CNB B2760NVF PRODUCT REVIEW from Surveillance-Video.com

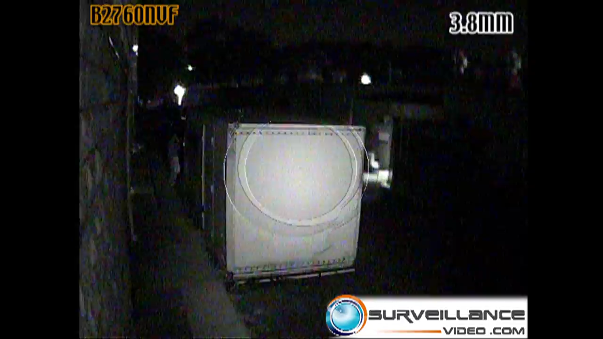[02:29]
This was shot in complete and total darkness, and since there's 18 infrared illuminators on the camera,
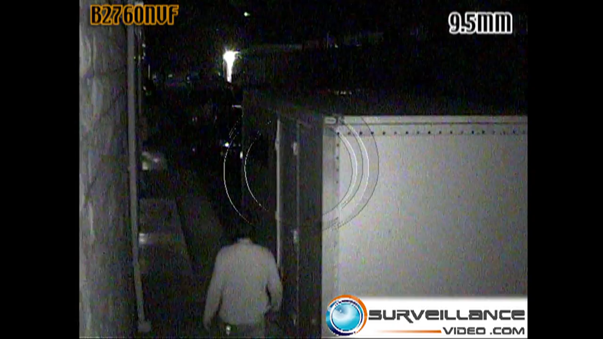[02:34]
you can see the subject perfectly wide, up to 65 feet away. Thank you for watching.